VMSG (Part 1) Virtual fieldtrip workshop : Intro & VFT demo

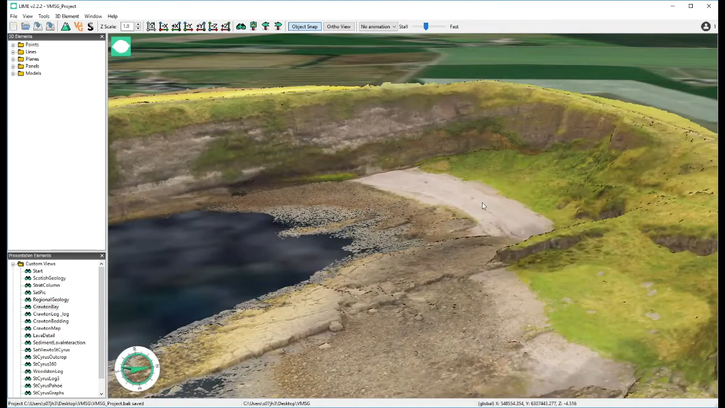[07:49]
i'll talk a little bit again when i get to my powerpoint about how these are collected but they are basically it's photogrammetical photogrammetric model with data that are required using uh using in this case drone um the the resolution is
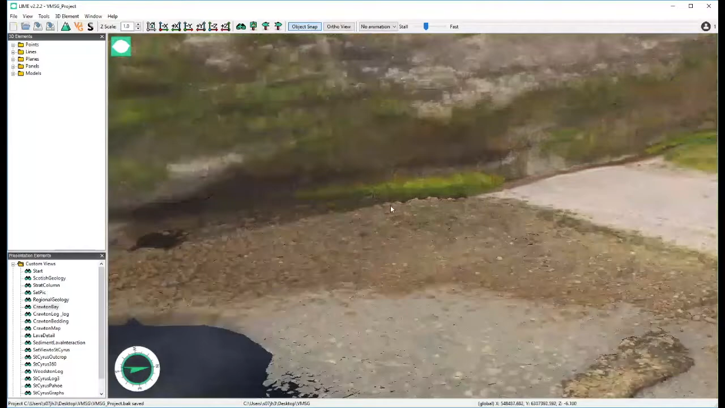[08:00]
reasonably good i can fly in i can see the individual pebbles and boulders on the beach in here you can see the sort of vegetation just to give you some sort of idea
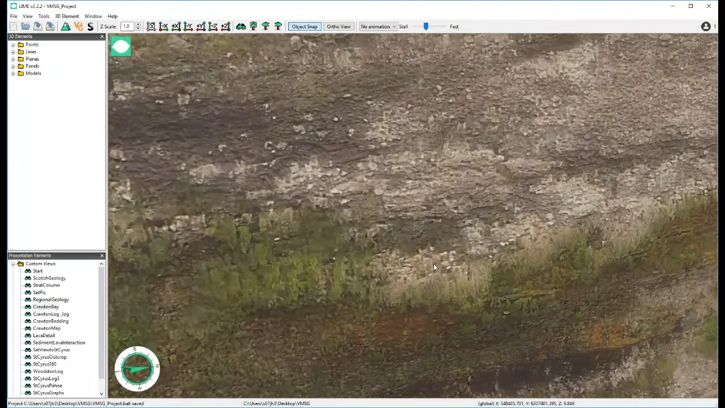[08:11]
of scale in here uh that cliff is about 40 meters high i can measure that cliff i'm pretty sure if it's the cliff is it's 40 odd meters high yeah 42
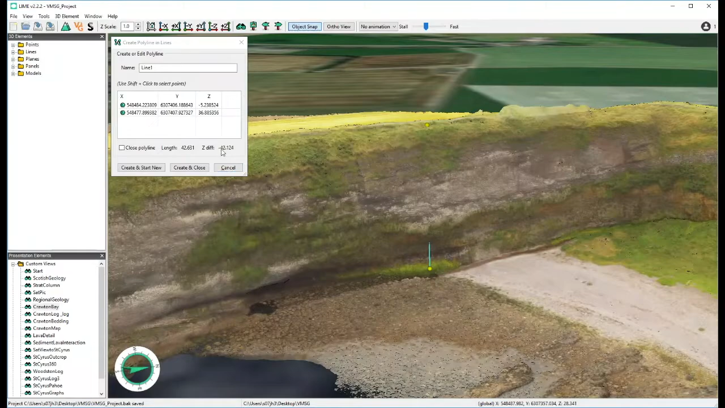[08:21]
meters high just to give you a sort of frame of reference and and basically this
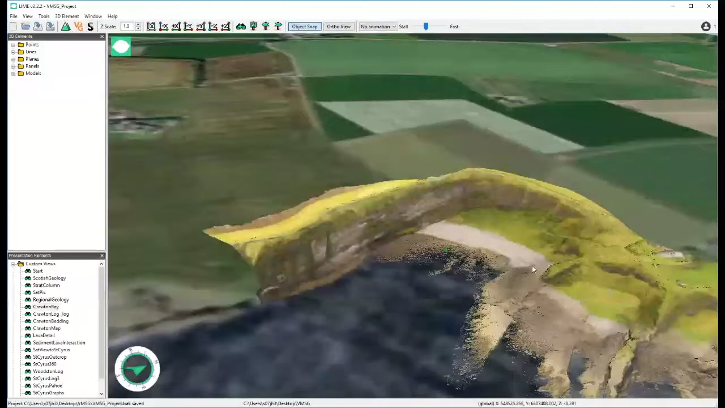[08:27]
this outcrop then is is about half a kilometer and there's a sort of small cottage at the top
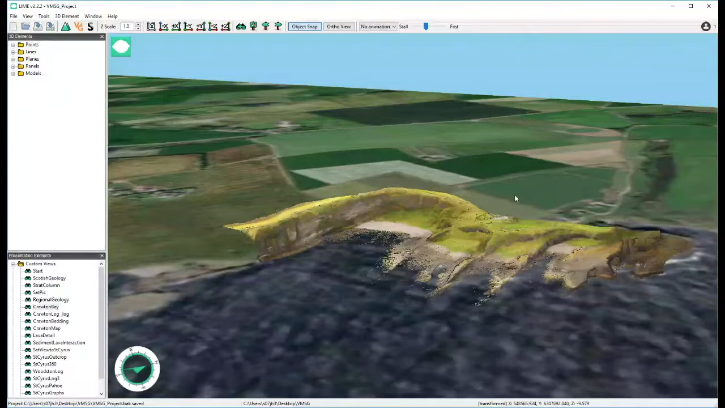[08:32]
of the cliff um right there and just for just for reference that's what that house back there on the satellite image is where i'm currently talking to you from now
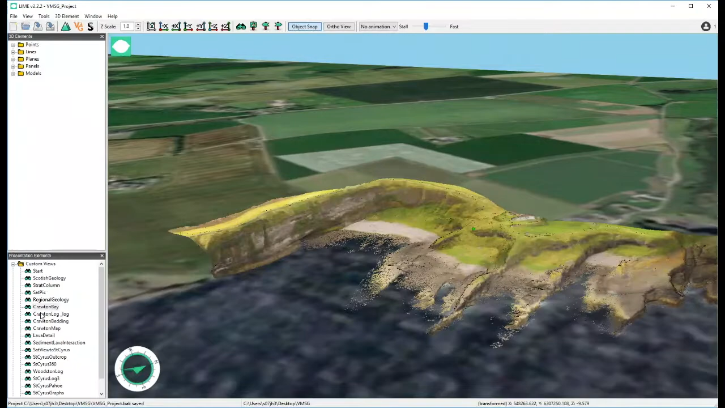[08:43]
so if we just look at the um if we just sort of bring in some additional data into this this is
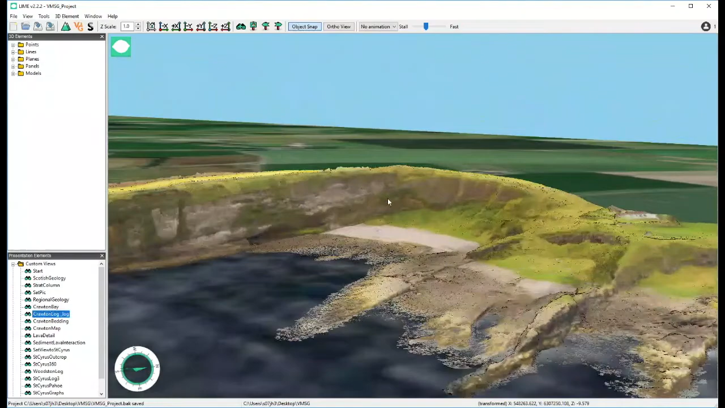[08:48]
a log from a guy called peter horton did his phd out here quite a long
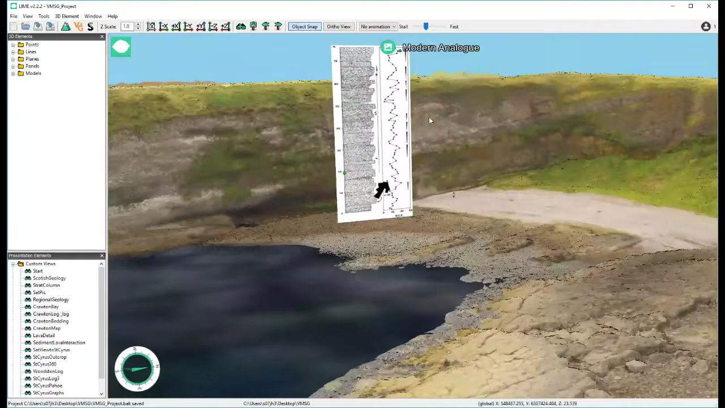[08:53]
time ago so this is just basically showing that the majority of this section is made up of conglomerates
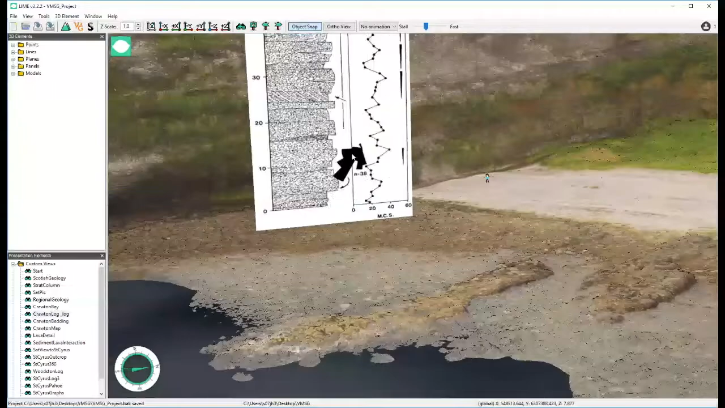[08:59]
and and being a good sedimentologist peter spent a lot of time sort of analyzing class types and class sizes and and sort of class compositions and
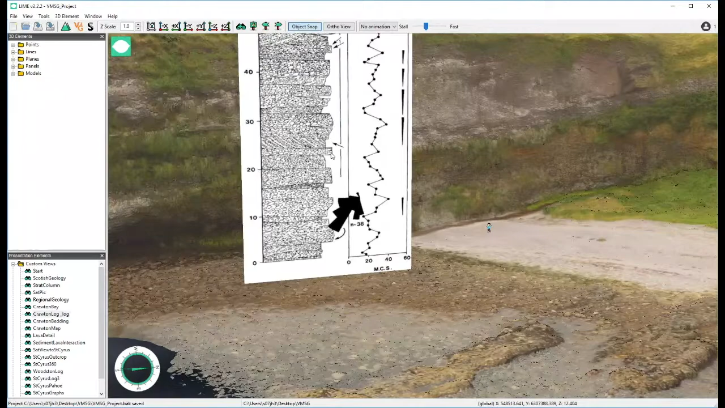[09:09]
things like that and populations of all of that but the bottom line is again uh especially for the purpose of this this section is is essentially was deposited in a series of braided rivers that were coming off coming
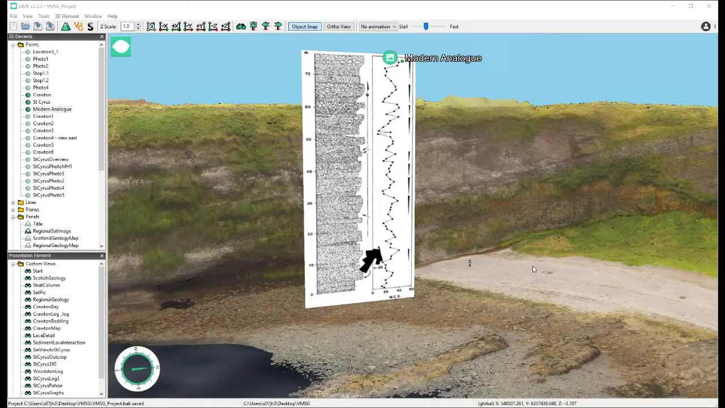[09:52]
majority of that and we've got a little this little guy here will pop up from time to time that's randy
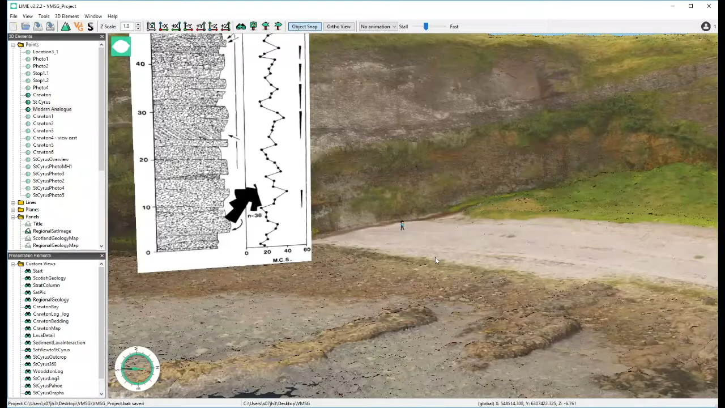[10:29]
how big it is compared to to to what i'm sort of used to sort of looking at on the screen so we we put mark we put various scales in but this is this is one of our
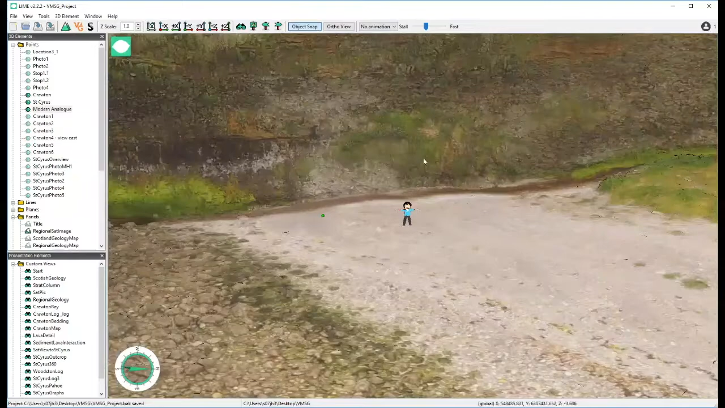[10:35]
favorites this is randy and we put the the scale in just to give you the sort of scale of you
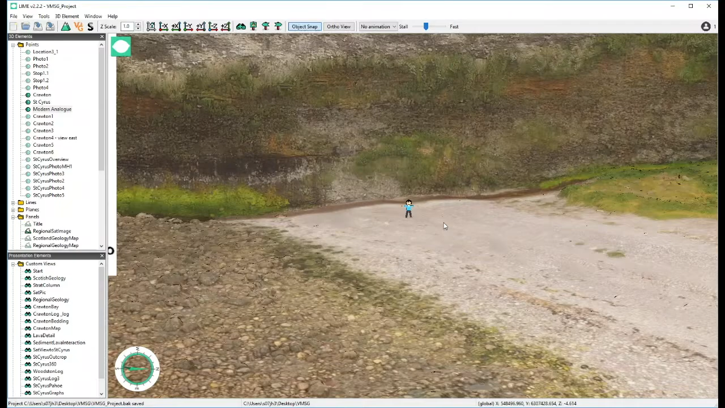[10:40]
know to give you a little bit of perspective as to how big these sections uh actually are and these aren't particularly big cliffs but but even then you see you know randy looks a lot smaller probably than you than you thought he might do
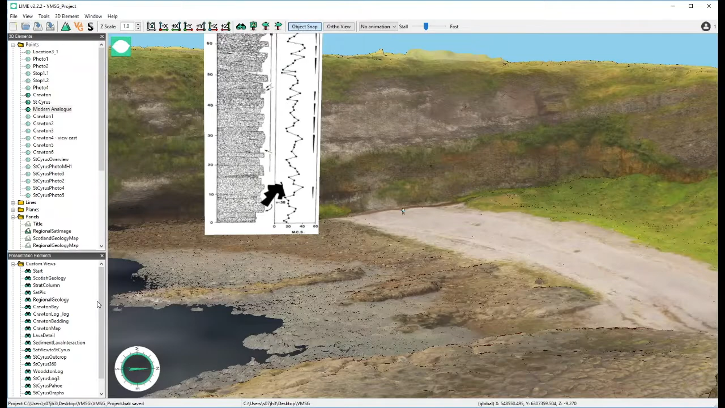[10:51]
so um regionally the bedding here we can sort of stick in a couple of surfaces those are two surfaces now these surfaces are these i've projected into the model here
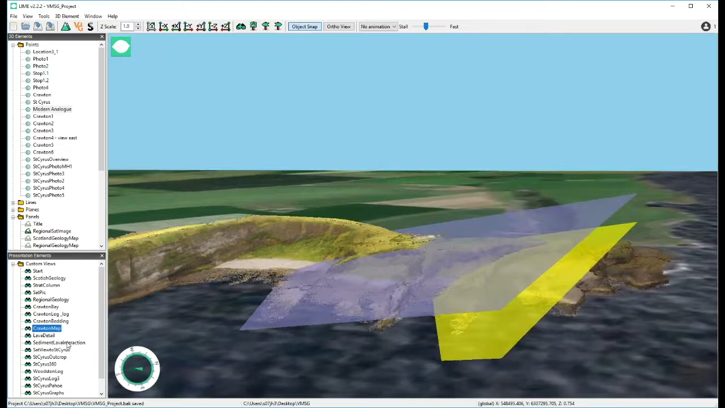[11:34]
is about 25 uh sorry it's about 40 meters in thickness and as i said there are four discrete lava flows we can look at the geological map of this um just the the beat this is just uh taken from this from the standard bgs map and the colors on the